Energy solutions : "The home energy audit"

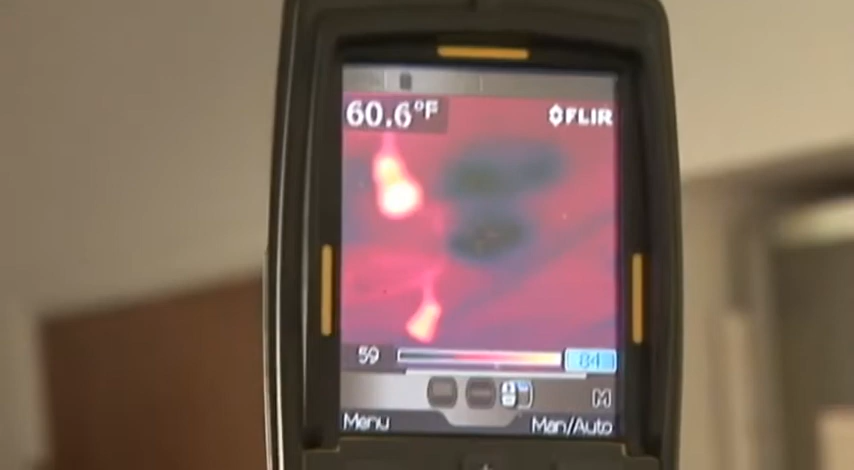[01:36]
On screen: spot 60.6°F
Here we have a cold spot of about 60 degrees versus
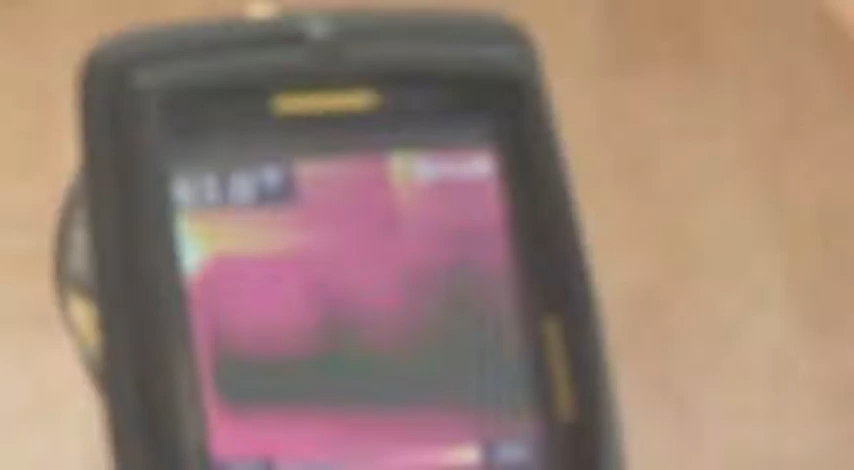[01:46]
And then a cool spot down here. And the cool spot actually drops down to about